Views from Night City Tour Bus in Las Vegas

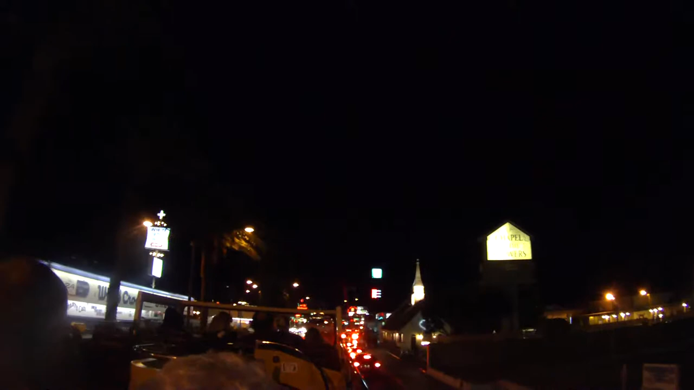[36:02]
Now, this has a lot of the freestanding wedding chapels. In Las Vegas, we actually have more churches than anywhere else on Earth, because we have so many wedding chapels. And as many of them, we have these cute little ones like this one right over here, the Chapel of the Flowers, which is adorable.
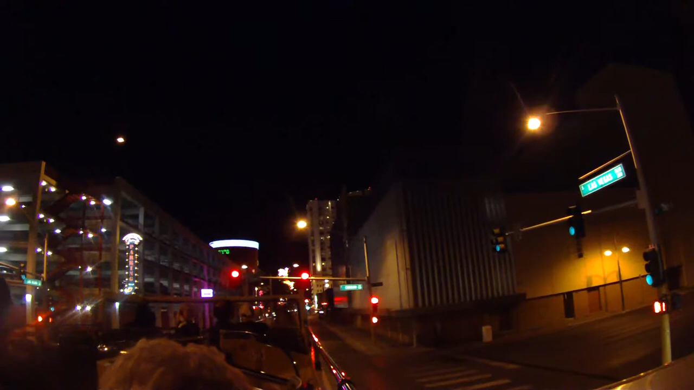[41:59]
This is where it all started. This where, like, all the first, this is where the first handling license was issued down here. Also, this is the first paved street, the first street lights, the first telephone, the first elevator, all of it down here.
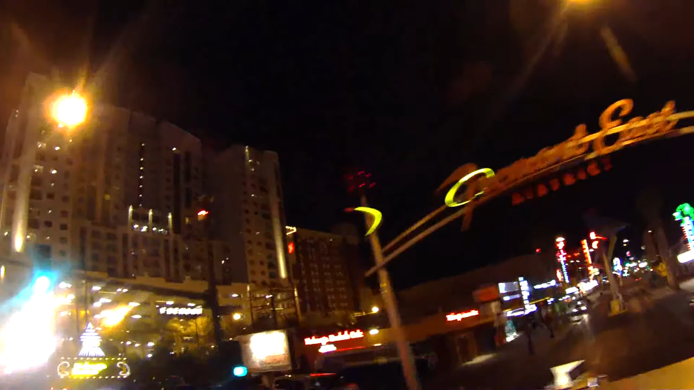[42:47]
And the El Cote is right over here on your right-hand side.